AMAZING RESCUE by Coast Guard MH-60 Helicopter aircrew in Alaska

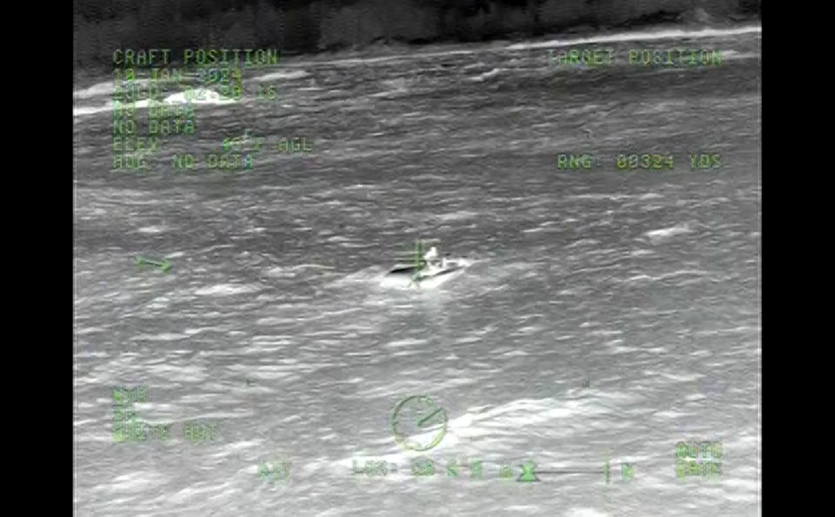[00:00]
Roger. You can get your rescue lights on if you want them, John. I'll do it now.
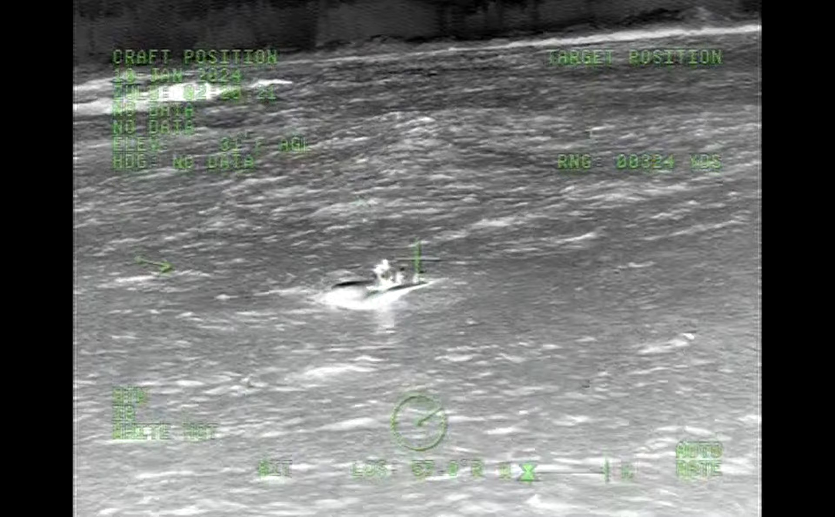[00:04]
Alright, rescue checklist complete. Ready for...oh, no bite.
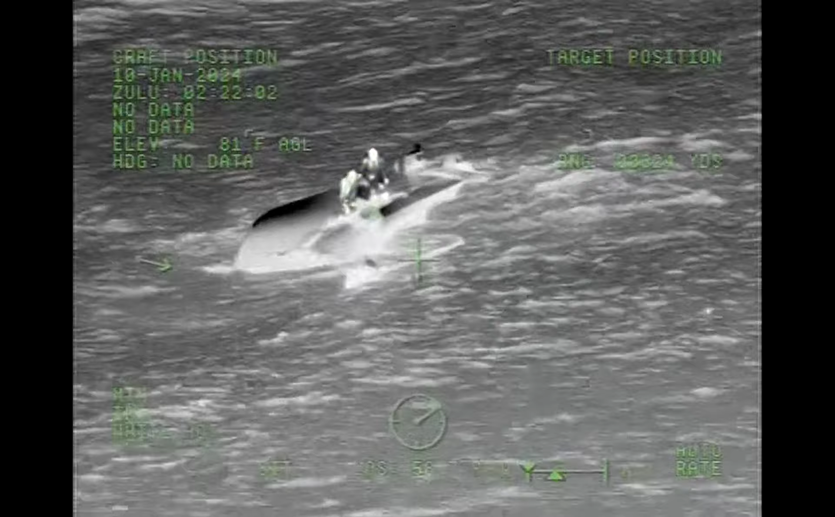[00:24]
You want to get that basket ready? Yeah. Hurry this up.
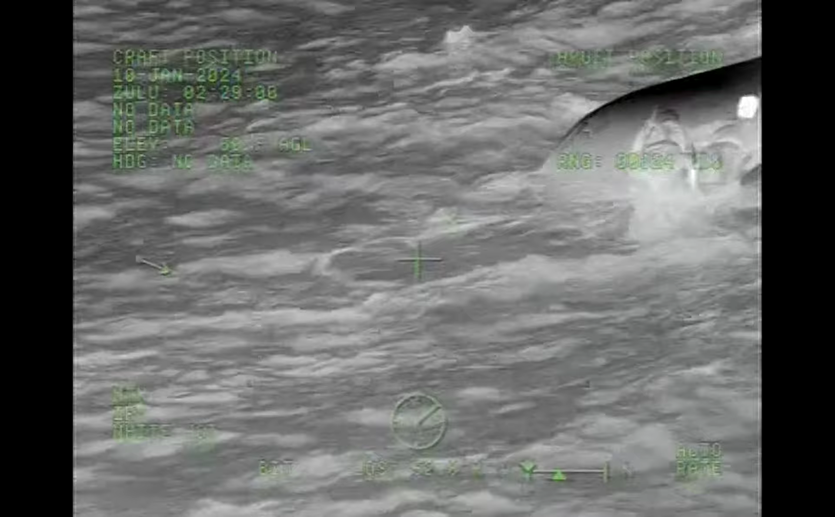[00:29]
Really good lip on the left side.
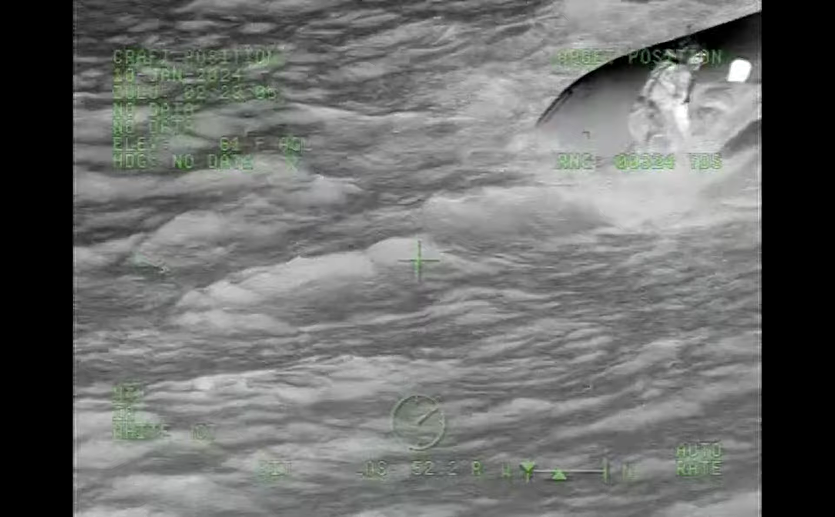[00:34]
I got a set of three. Okay. Coming in right now.
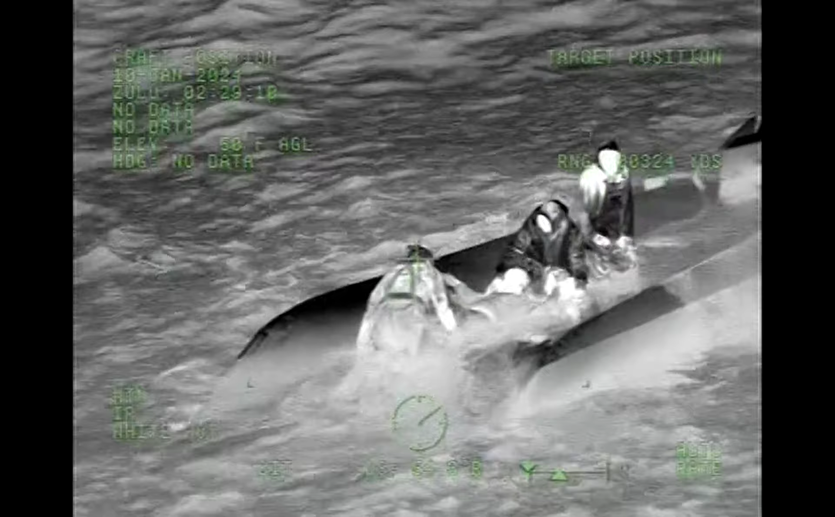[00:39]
Making sure our rotor wash doesn't blow them into shore yet until we're ready. Yeah. I'm just kidding.
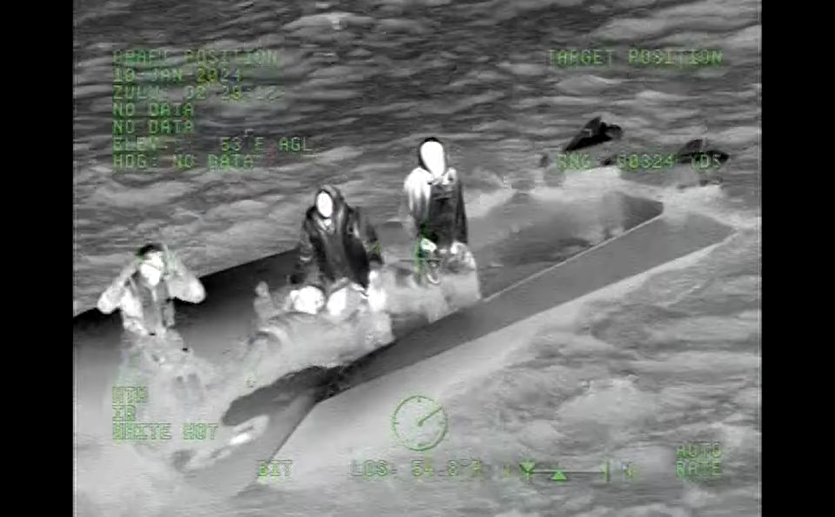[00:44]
Sling. Alright, sling's going down.
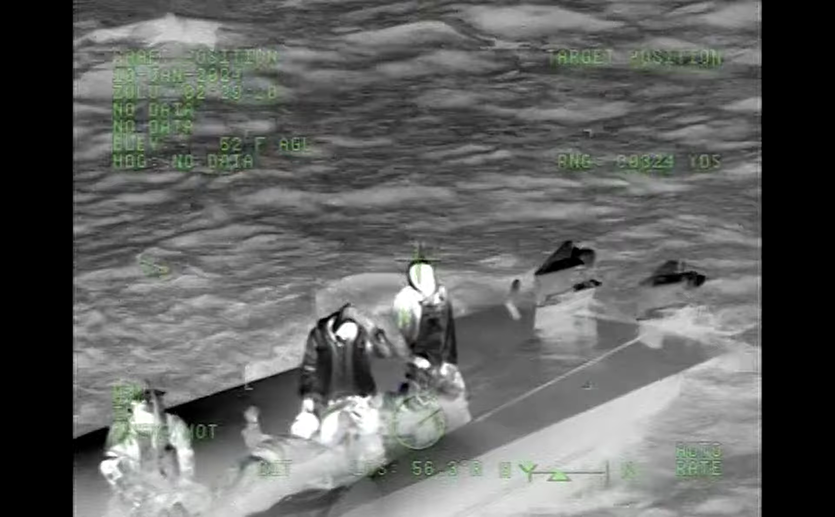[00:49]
Yep. It'll be sling to the swimmer. Roger that.
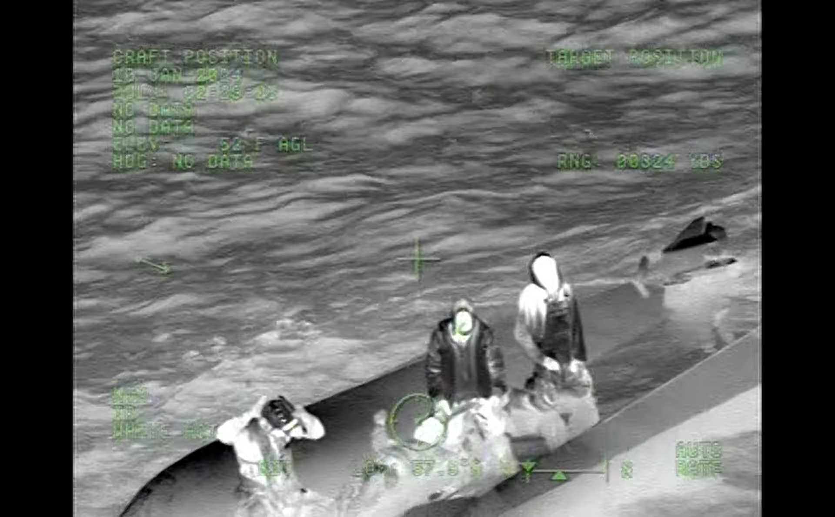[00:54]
Rescue checklist complete. Ready for sling to the swimmer. He's looking up and down with his helmet light.
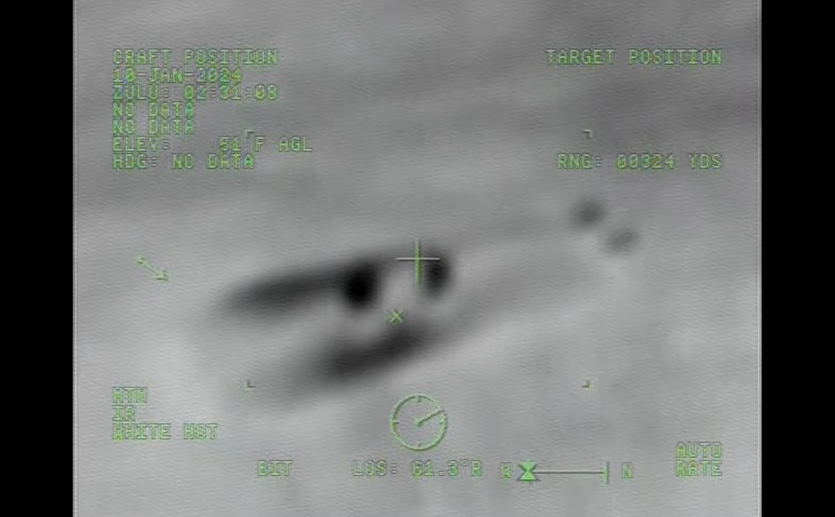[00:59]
He's swimming away from the boat. Okay.
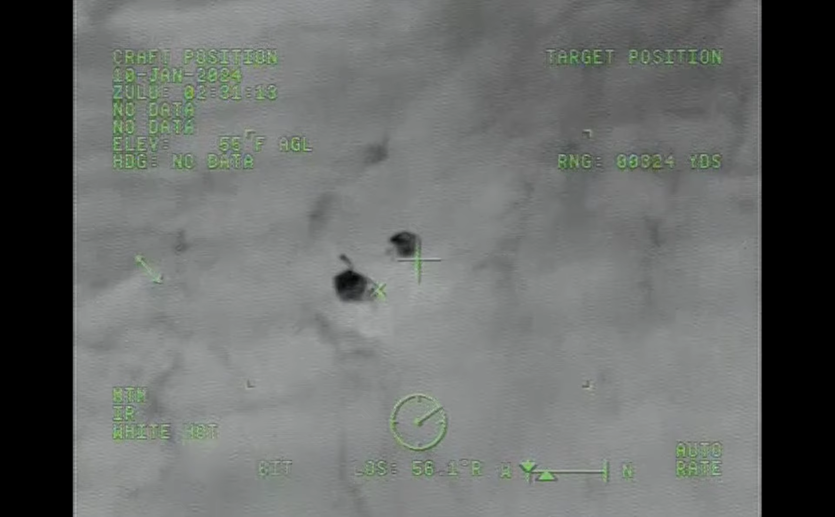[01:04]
Alright, I have ready for pickup. Copy in. Easy. Forward and right. Don't be afraid to drag him a little bit.
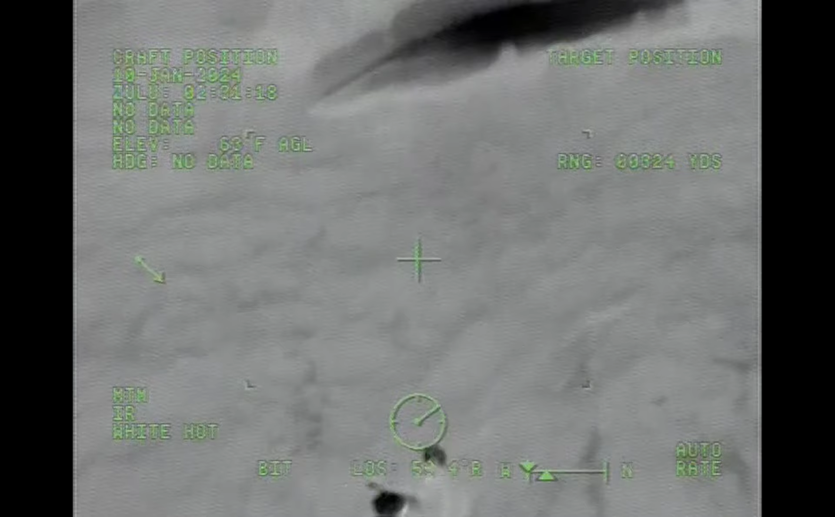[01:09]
Roger. Forward 10. You have a good set coming.
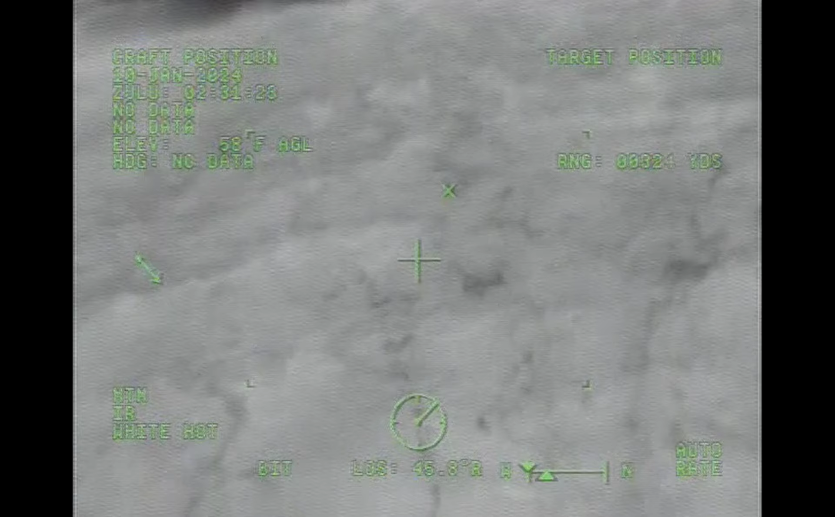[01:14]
6015. 6015. We've got a set of three. Forward 15. Forward 15.
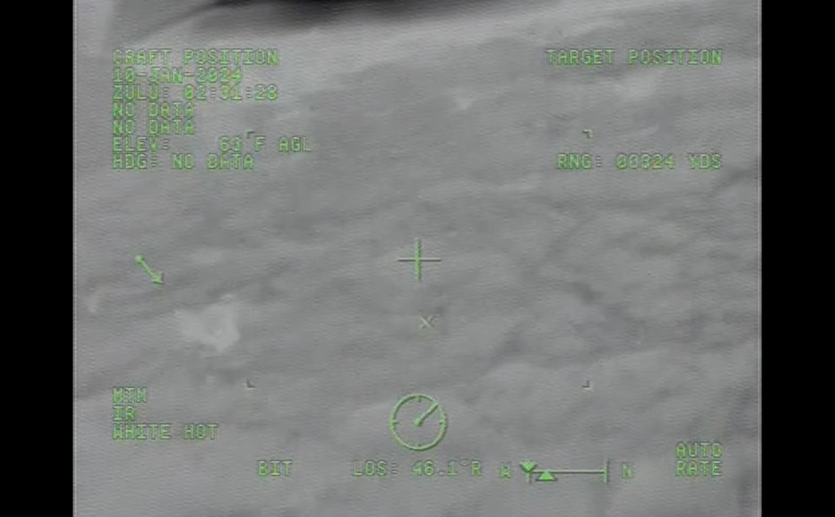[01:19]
Over. Roger. Alright, you got a good set coming here. Alright, go ahead and get him.
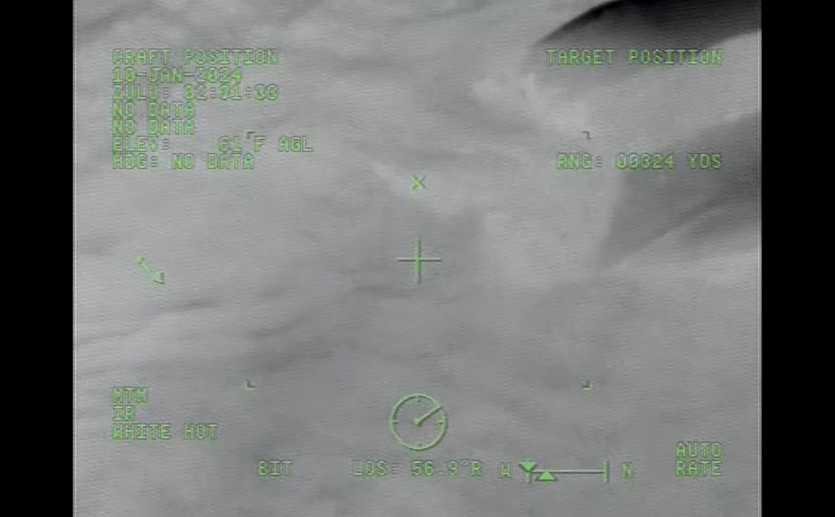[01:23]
Yeah, start dragging him. And three. Roger taking his leg. Alright. And commit to the pickup. One. He's still pretty far out. I'm dragging him. Okay. When you commit, just commit to it.
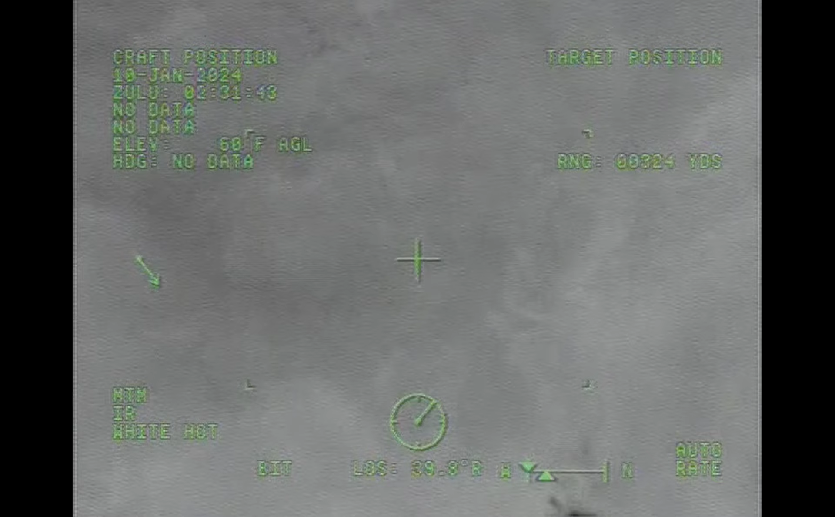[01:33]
Roger. Tracking him in. Another swell. Okay. Three. Two. One. And Zorn survivor out of the water. Roger. Zorn survivor coming up. Okay. Getting the heat running. Back and left. Back and left. I'm going to... Rotorosh looks good off the boat. I'm going to hold here. Roger.
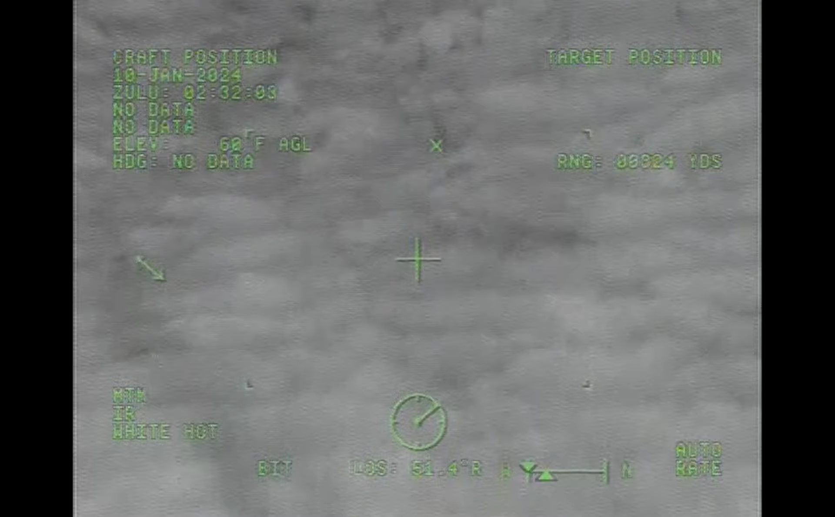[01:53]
All right. Nice work guys. We'll do... Zorn survivor just below the cabin door. Roger. Maybe far out hold maybe, Jared. Far out hold. Yeah. Far out hold. 70 feet. Roger.